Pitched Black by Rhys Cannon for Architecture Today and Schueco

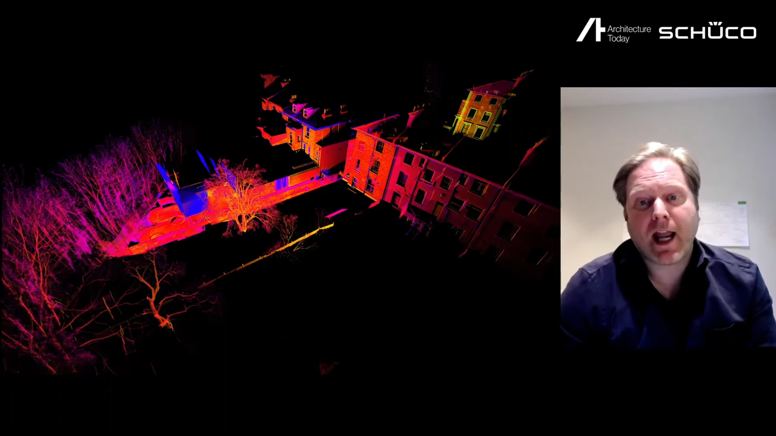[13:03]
the process of actually making these components was in order to 3D scan some of the approach of the steel legs in situ and to actually work out where everything was after it had actually been made on site,
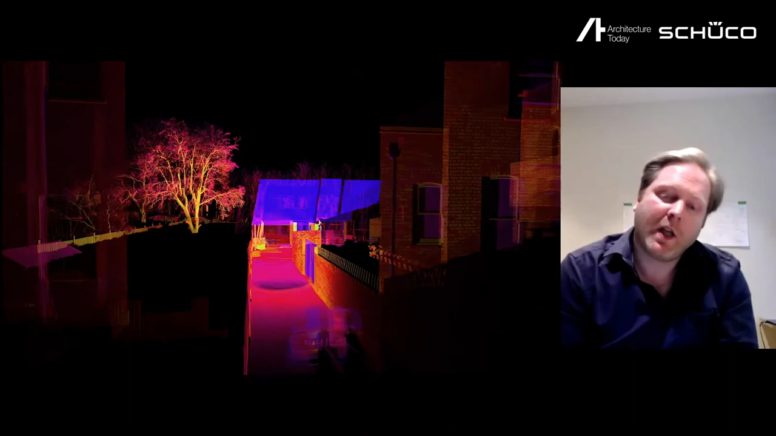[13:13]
because some of these elements had to be quite precisely positioned.
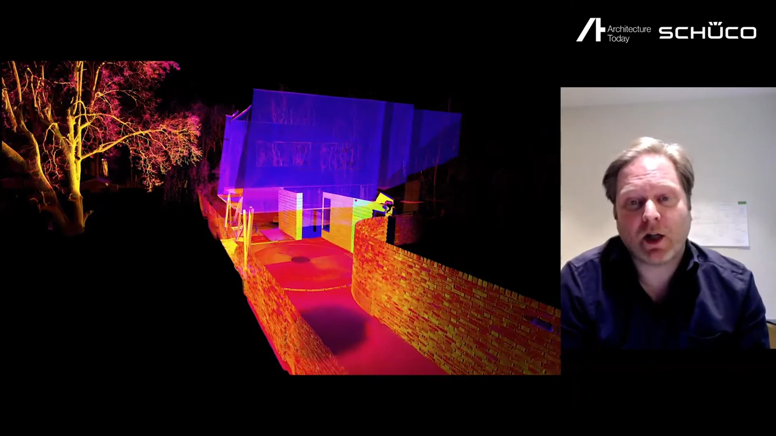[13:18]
So this kind of video sort of shows you
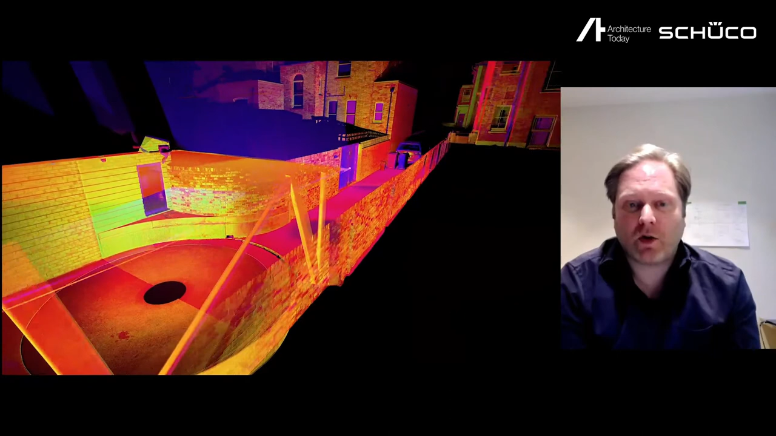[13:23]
is a fly-through of the 3D scan, the point cloud, moving through into the underside of the carport,
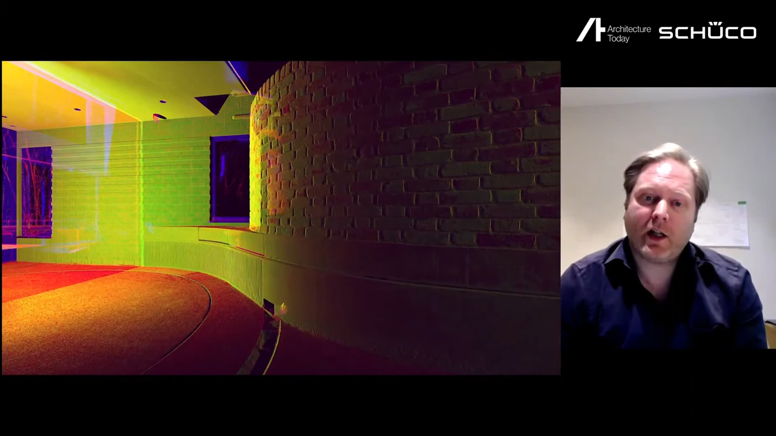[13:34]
the overhang, looking at the respective concrete areas. So even when making these things, sometimes you have to accept that you'll make mistakes because, you know,
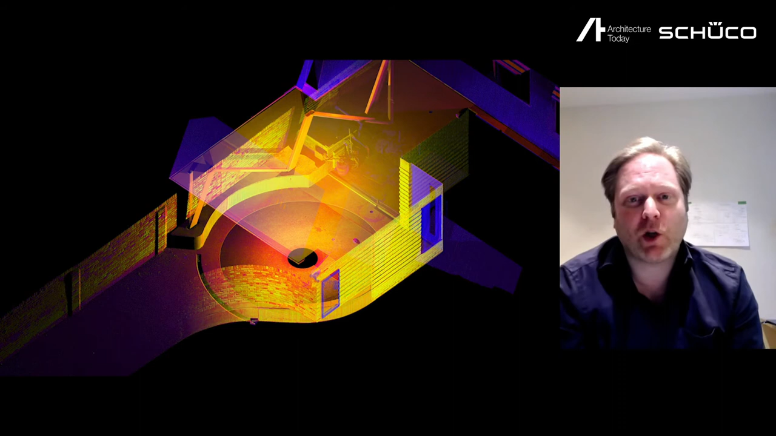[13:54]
we're doing it ourselves and things aren't always going to go perfectly and we don't have the recourse to go back to a contractor or subcontractor to actually ask them to redo it or condemn the work necessarily. So this is actually, again, it's an extract from the 3D scan.
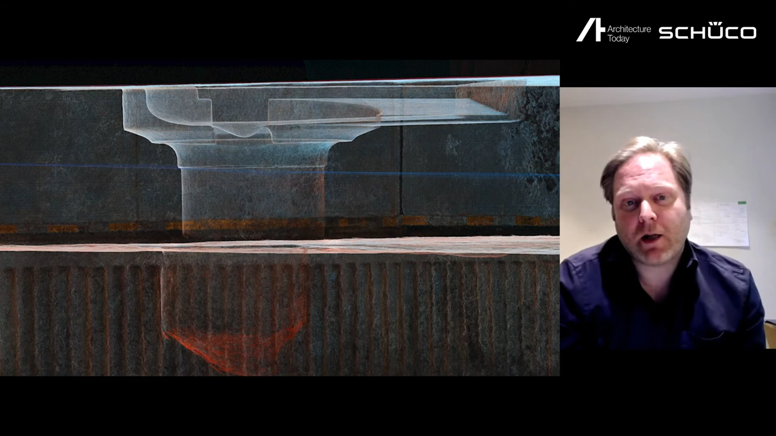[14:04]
And this actually shows a scan through the precast element on the top and the in-situ element below and the gully that we formed in that corner. And you can see here the misalignment and it's kind of a mistake which comes up and it's fine. And there are lots of little other ones that kind of arose on them forming up that concrete, but we're quite happy to keep those and maintain those within the final design and not necessarily